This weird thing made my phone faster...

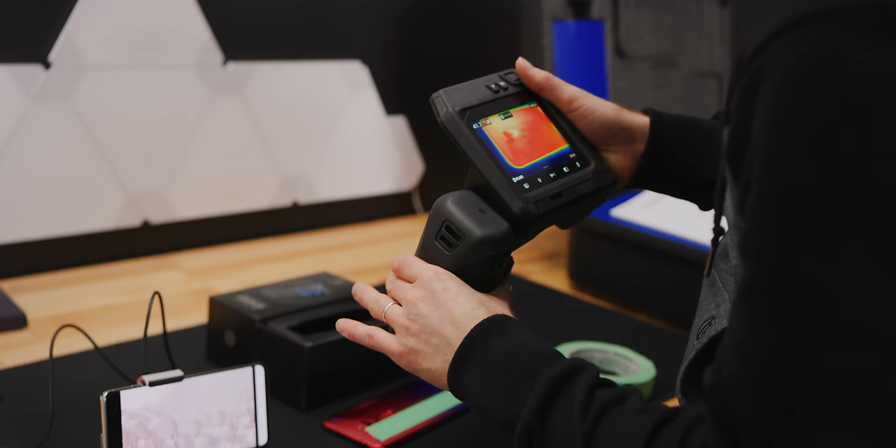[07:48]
a thermal camera to try to measure the temperature of something shiny.
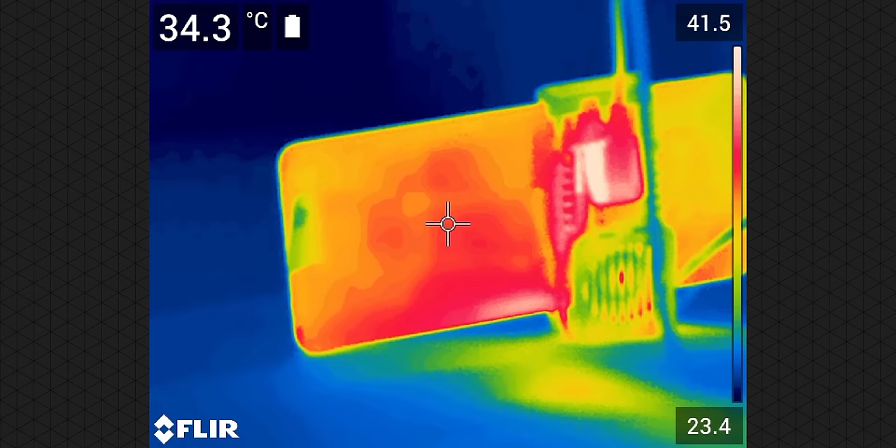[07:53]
On screen: spot 34.3°C
As for the Samsung the surface temperature is quite a bit lower which might seem to suggest that our cooler is working except
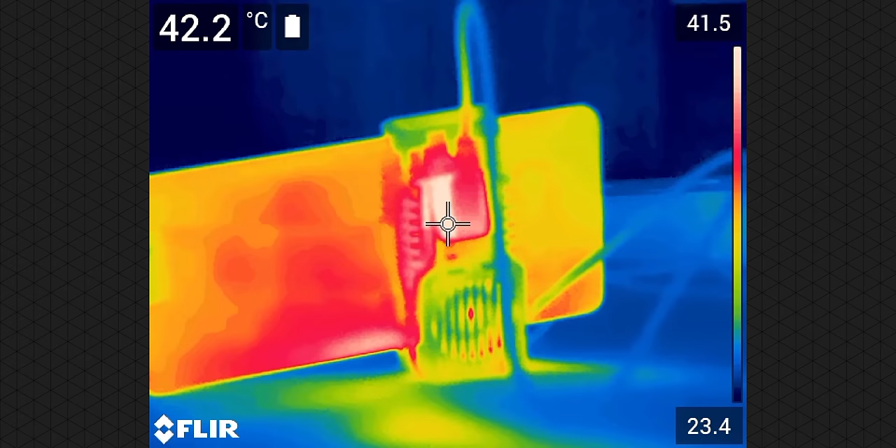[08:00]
On screen: spot 42.2°C
that the performance of the phone isn't getting any better.
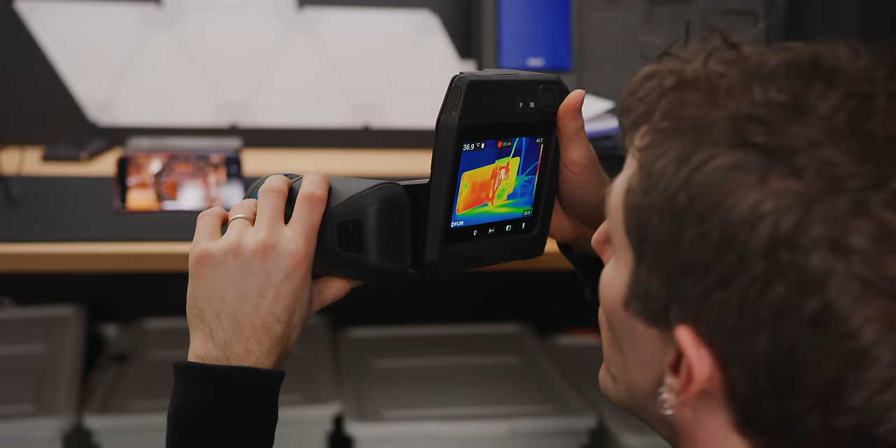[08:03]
We're also getting a really good look at the heat coming off of the cooler itself so you can see the hot side here.
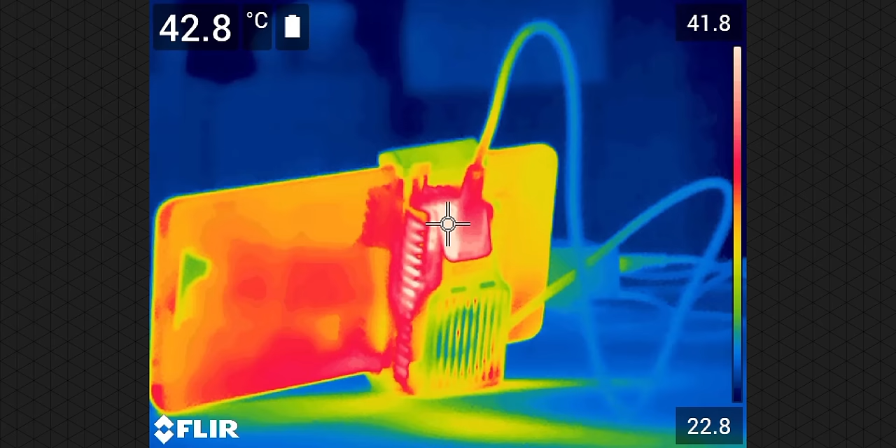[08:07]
On screen: spot 42.8°C
See all this is heated up and then this cooling fan is drawing room
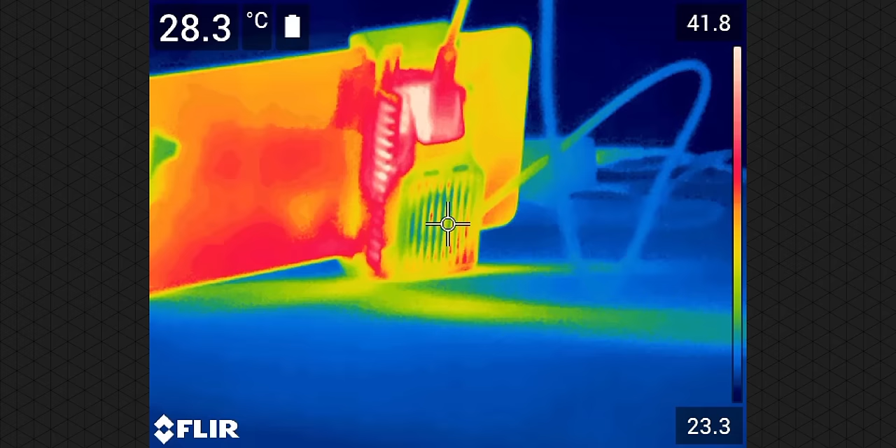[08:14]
On screen: spot 28.3°C
temperature air in and then dissipating it around here.
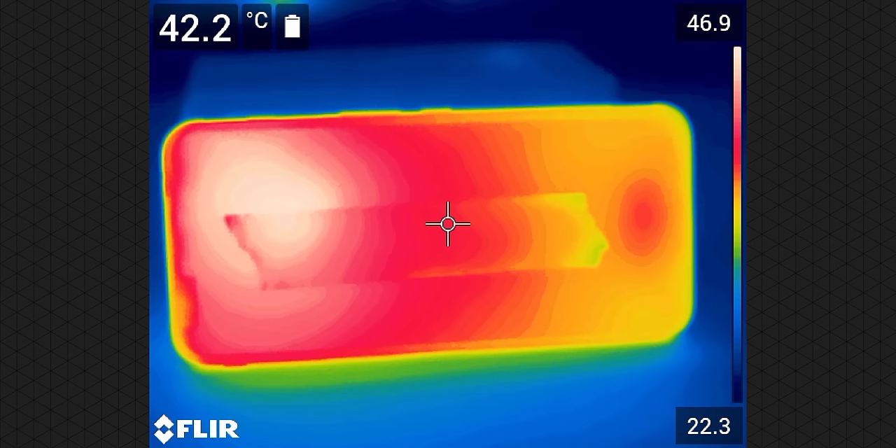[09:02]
On screen: spot 42.2°C
Even with the cooling fan this thing is paying a price
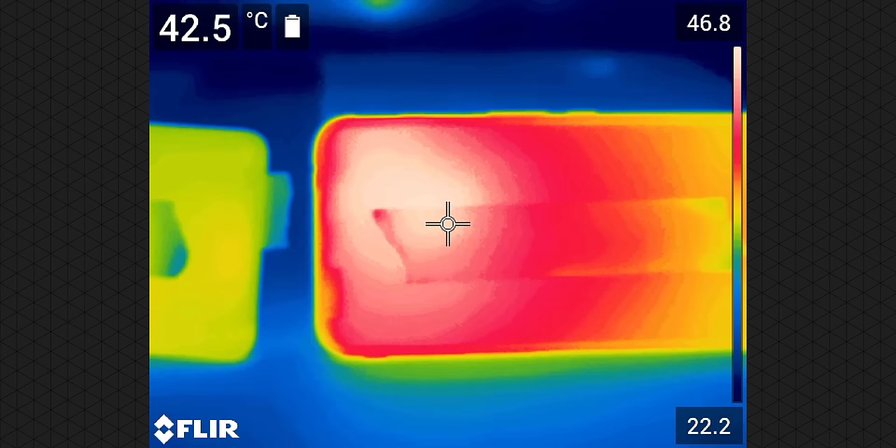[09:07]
On screen: spot 42.5°C
for having that amped up processor in there. So you can really see the hottest spots too.
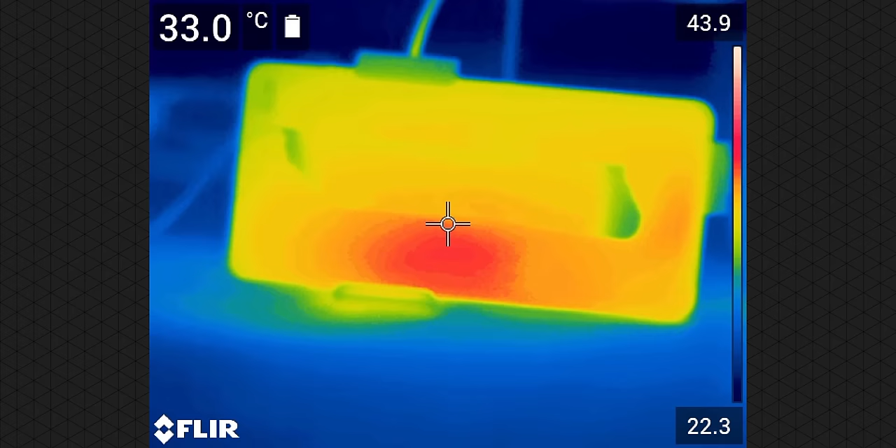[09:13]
On screen: spot 33.0°C
I'm actually going to have to put new pieces of tape to measure the hottest points. It's cool.
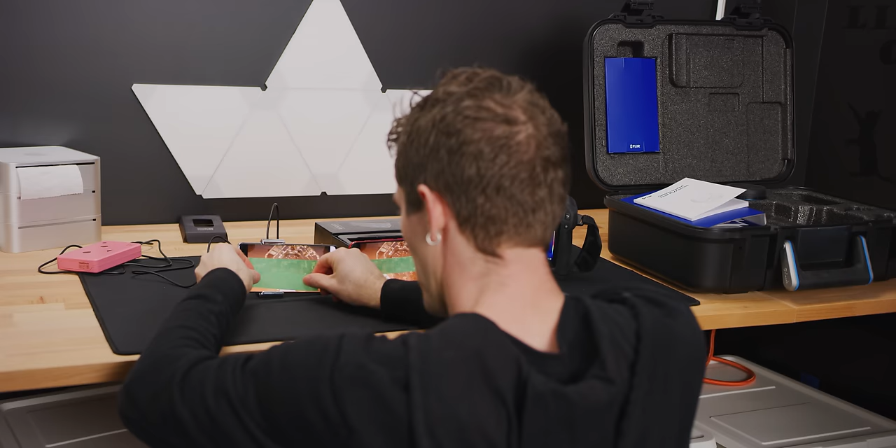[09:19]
It's like being able to do like a thermal you know x-ray of where the heat generating components are inside the device.
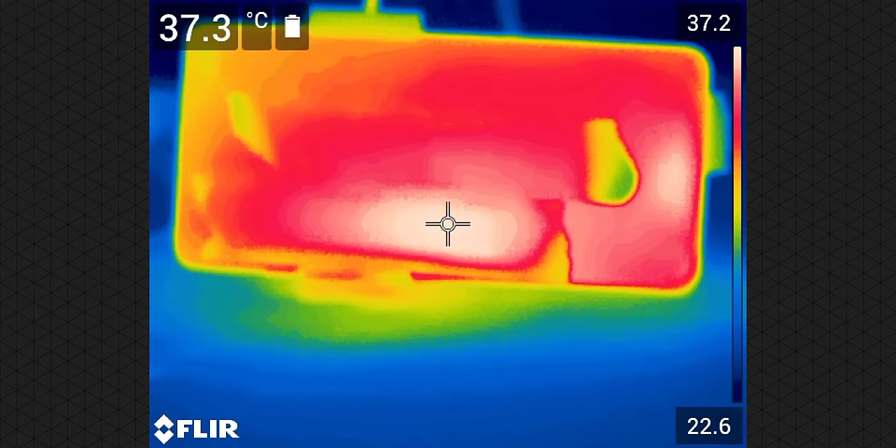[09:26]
On screen: spot 37.3°C
So on the Samsung you can see that we actually nailed the location for the thermal pad on our tech.
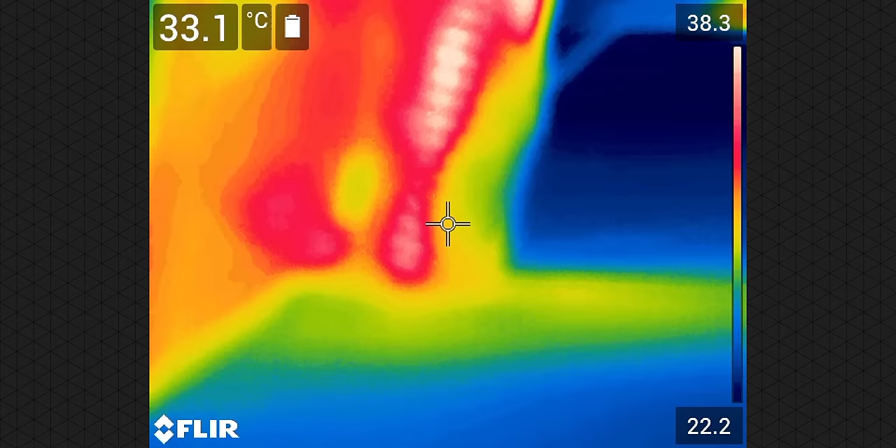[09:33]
On screen: spot 33.1°C
It's right there on the back and what's really cool is check that out you can actually see that cold spot.
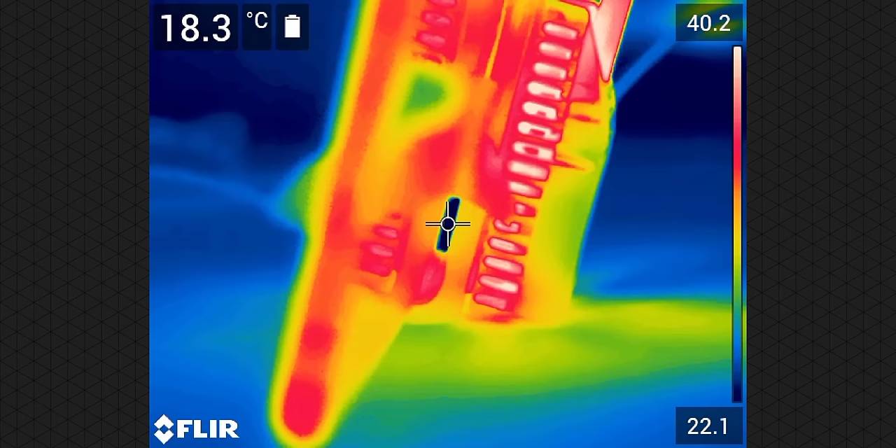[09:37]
On screen: spot 18.3°C
That's at 18. I got as low as 18 17 degrees on that point right there.
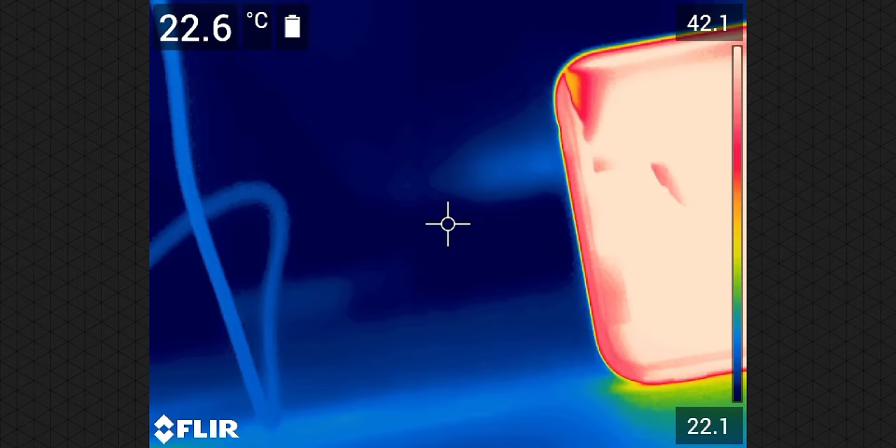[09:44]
On screen: spot 22.6°C
Unfortunately it just doesn't have enough power to draw away enough heat
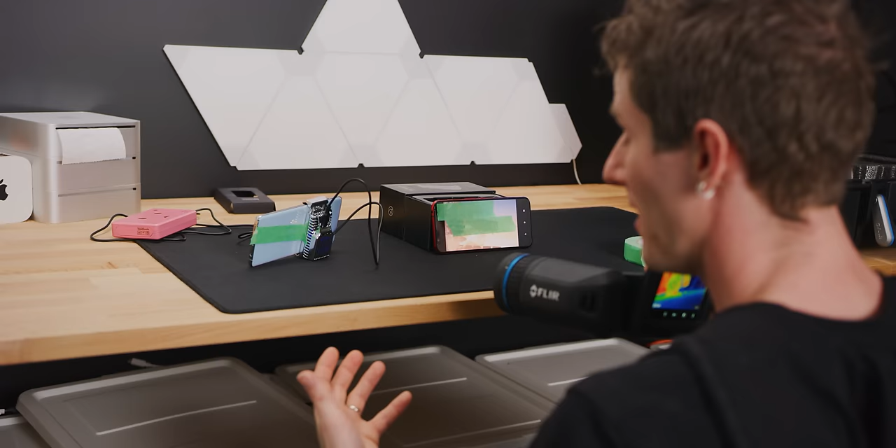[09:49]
or it's not covering a big enough area to really make a difference according to the numbers we've recorded so far.
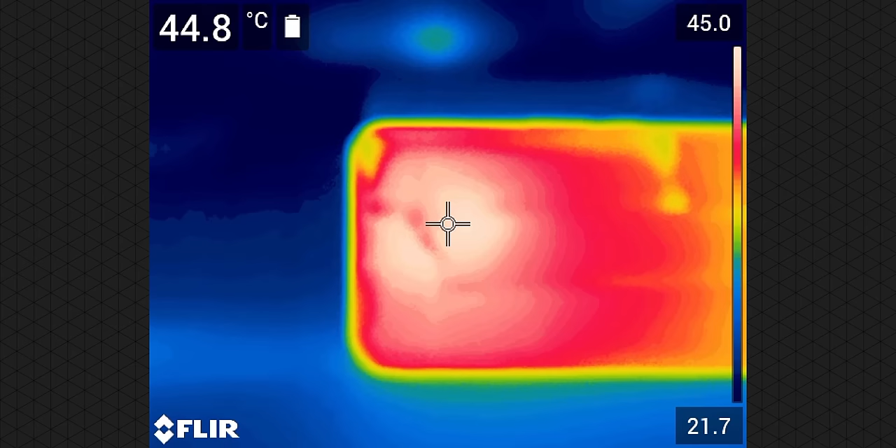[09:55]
On screen: spot 44.8°C
Meanwhile over on the Red Magic 44 and a half degrees.
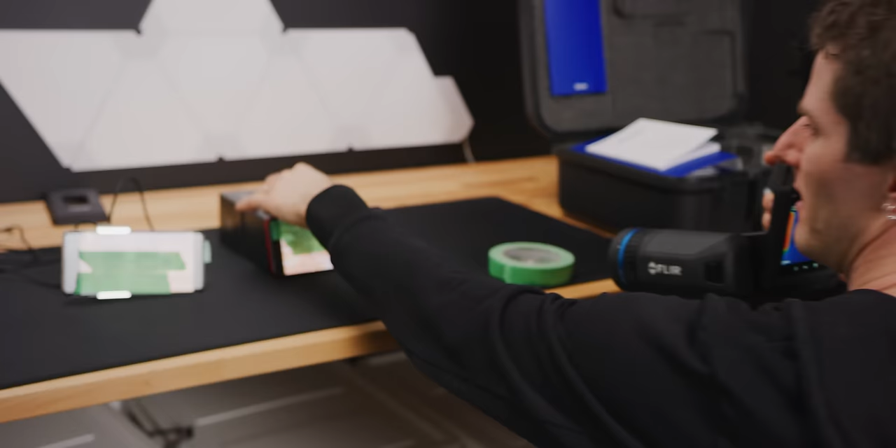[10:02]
Wow that is really toasty. You can really feel it too.
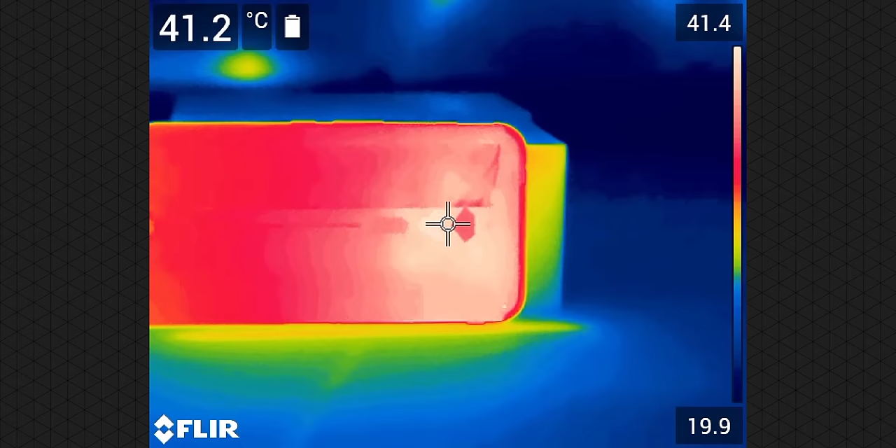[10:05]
On screen: spot 41.2°C
Quite similar on the back 42 somewhere in that neighborhood.